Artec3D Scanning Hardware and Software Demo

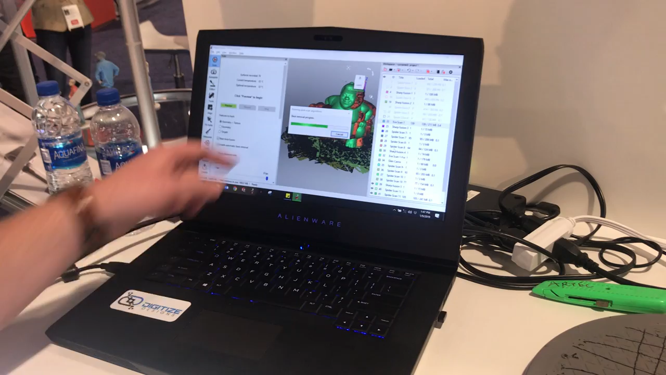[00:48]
removing the base right now these are two scans come in here to align it